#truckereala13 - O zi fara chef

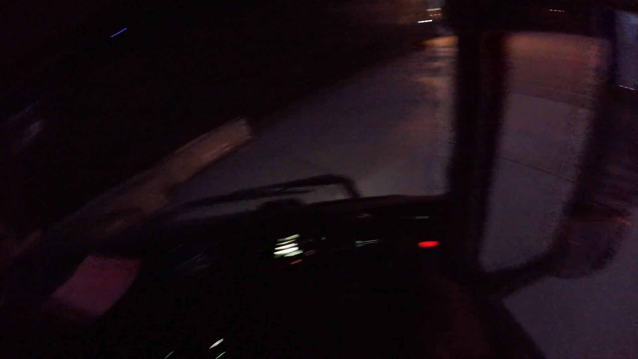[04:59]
Am spart ochii luminile astea. Deci dacă m-am obișnuit să conduc pe noapte,
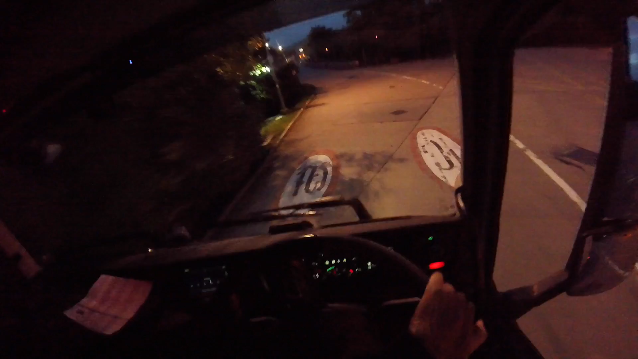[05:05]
E și cam murdară mașina pe geamura și cam vrea să o spăl un pic.
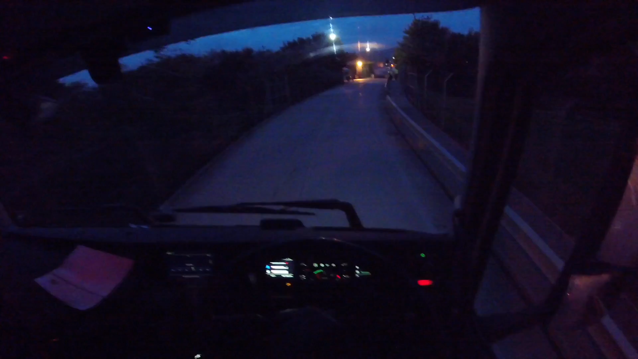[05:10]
Cred că după ce a găs vagonul, sau acum.
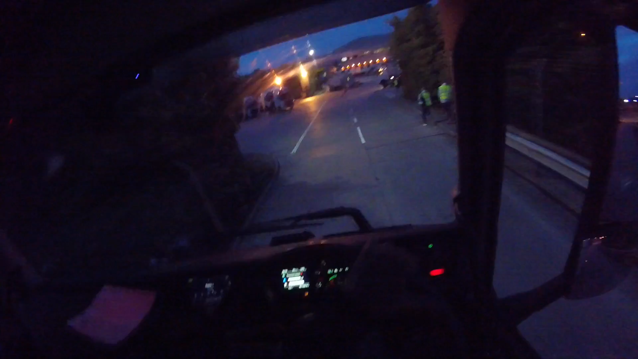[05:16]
Acum că sunt mult prea multe mașini aici și nu o să pot să intru cu vagonul.